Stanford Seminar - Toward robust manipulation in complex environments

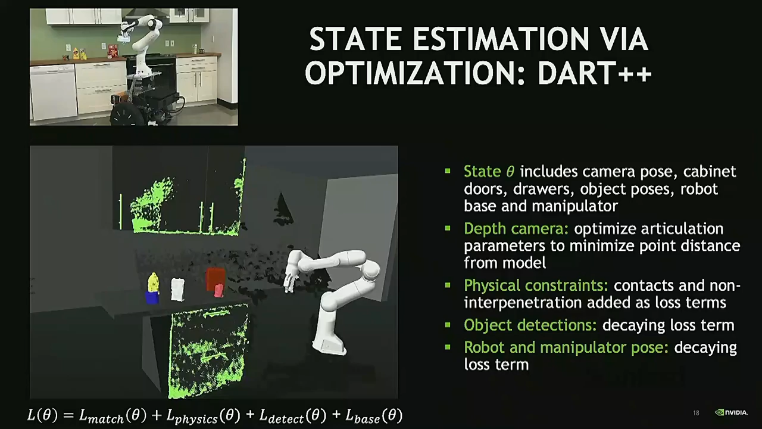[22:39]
but you can see the robot now moving in. And we're using now the DART estimates to tell the manipulator where it should move in order to pick up the object. Yeah, this one is a bit lagging behind, sorry. And again, this only works, of course, if you have a good model of that scene, right?
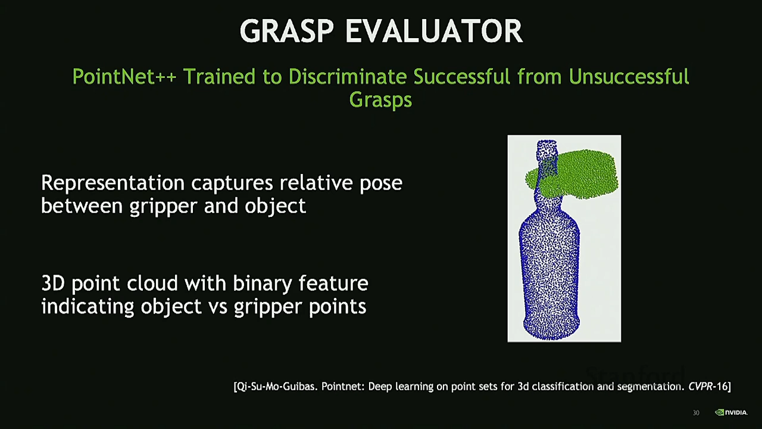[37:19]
And then it's a point network plus plus that's just trained to say whether that's going to be successful or not, and we're using the same simulated training data for that. So essentially what it does is, if you look at this, would be an example, for example, as input to the network, and then the score would be 0.13,